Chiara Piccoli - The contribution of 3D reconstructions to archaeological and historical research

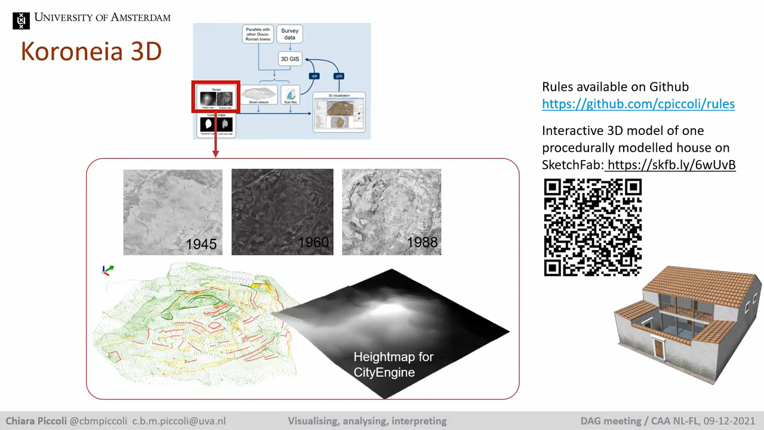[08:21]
reconstruction hypothesis based on historical area images and the results of the geomorphological analysis of the hill.
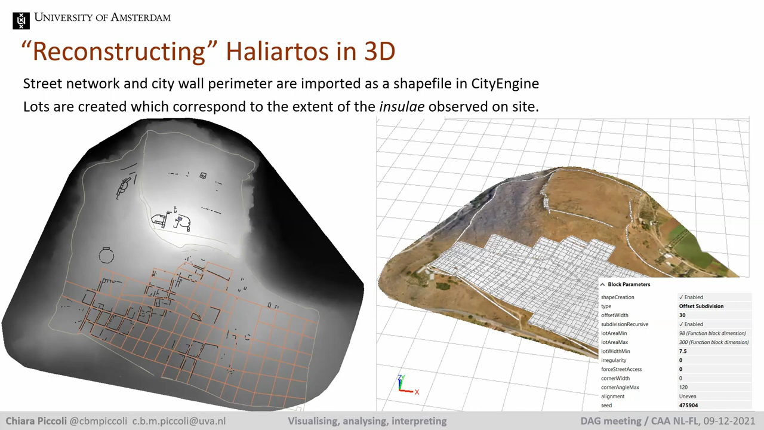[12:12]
By interpolating the street network, lots are created which correspond to the extent of the insulae observed on site during the survey. The lots are then internally subdivided according to specific parameters, which represent the situation observed in the few insulae that are better preserved than the rest of the urban area. Then the roof file for domestic architecture is applied on the lots to populate the hill with houses. Other roof files, also created for the Coronia case study, are used to create the city walls in the lower town and to texture the streets.
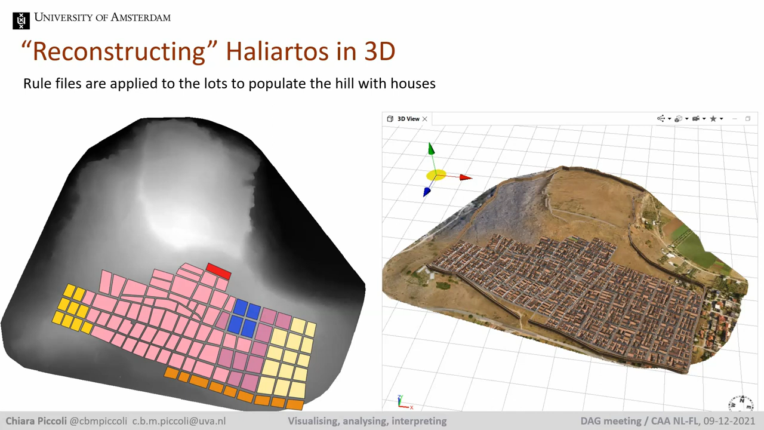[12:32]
As I said, the archaeological remains at Aliertos are better legible than at Coronia,
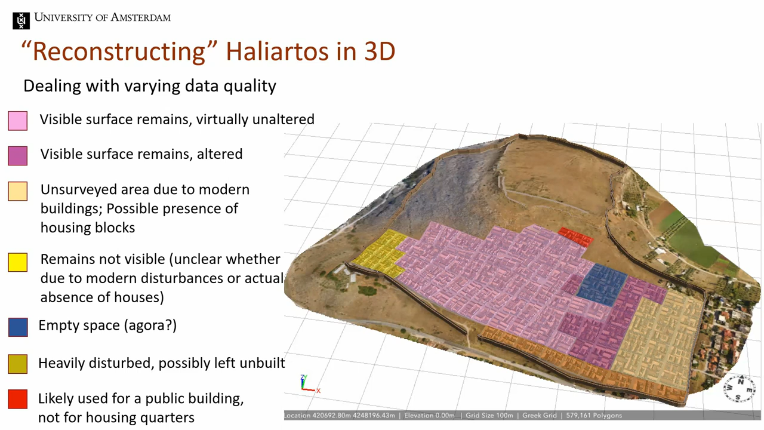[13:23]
we explore what the results are in each case. We're still in the process of doing this simulation and of comparing the results to the data collected, so to see which will be the most plausible scenarios.